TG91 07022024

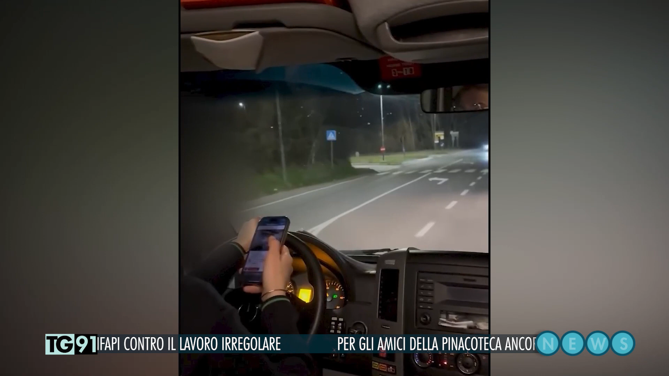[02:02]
un tratto in cui sono presenti anche strisce pedonali e un limite di velocità di 50 km orari. Adesso invece torniamo a parlare di Brico & Garden.